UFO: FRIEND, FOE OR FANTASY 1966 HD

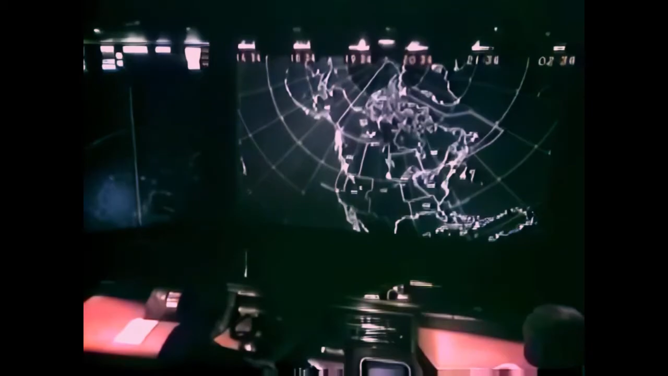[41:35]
Those of special interest to air defense are shown as arrows.